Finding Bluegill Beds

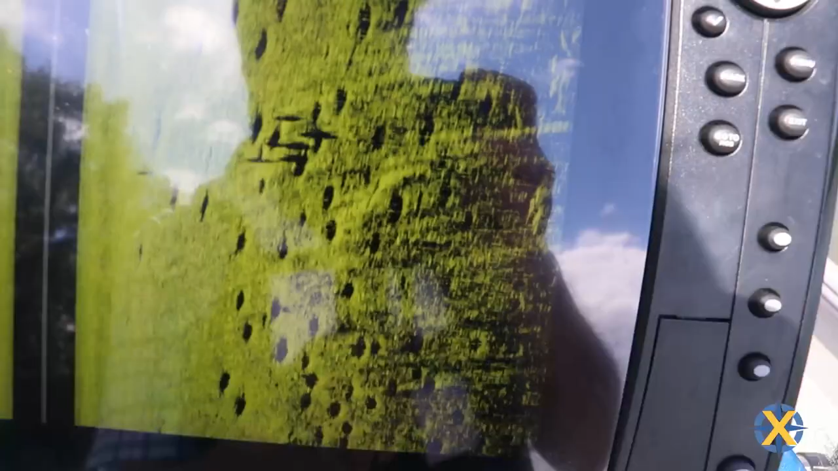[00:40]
What you want to look for for bluegill and red ear beds you will have what will look like little craters on the moon
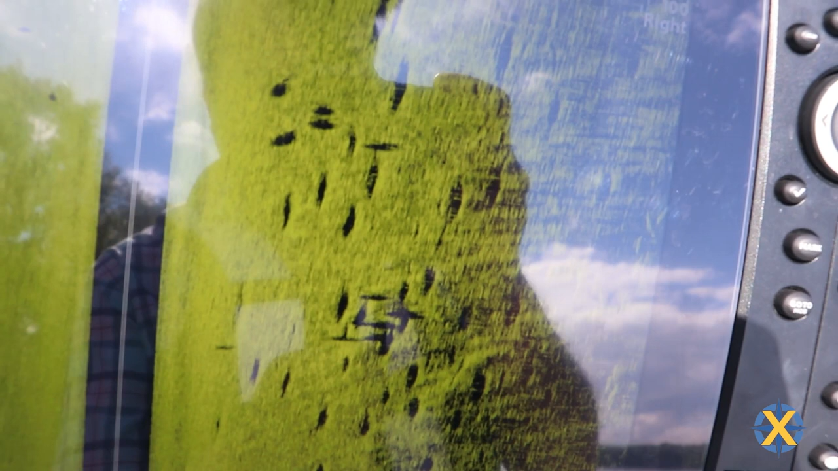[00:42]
on the bottom and they as they get closer together that's pretty much an active bed.
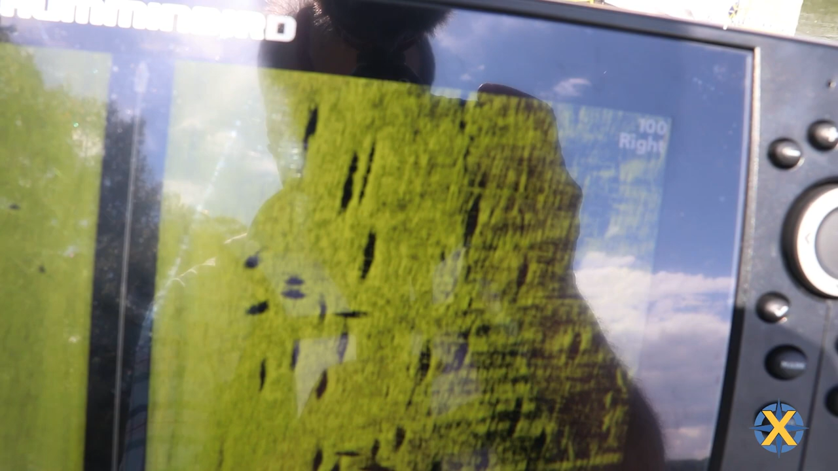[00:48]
Now one key with the side image that you really want to look for if you run across the bluegill bed if you look and you see in that little crater you see a white line on your side image that means there's a fish in that crater.